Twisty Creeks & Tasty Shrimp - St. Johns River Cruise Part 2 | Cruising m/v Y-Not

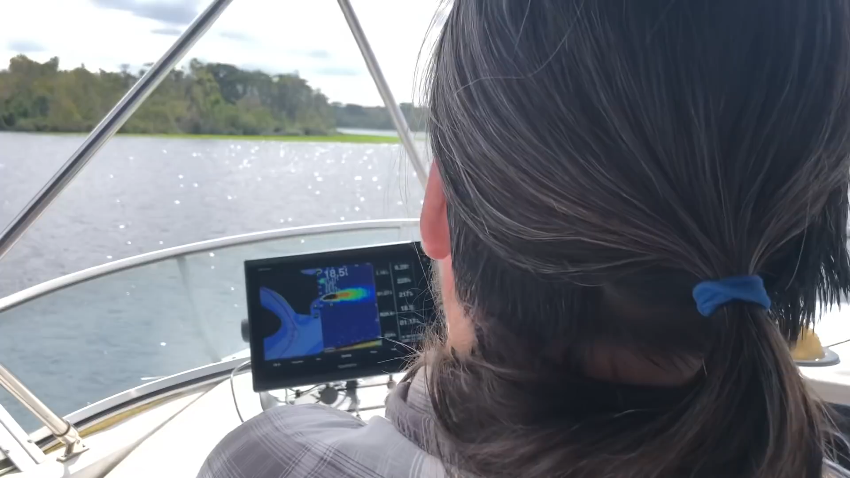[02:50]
So much kinder on the boat in general than salt water that we've been traveling in. There's a lot of little side creeks and they're so deep. Some of them are like 40 feet deep.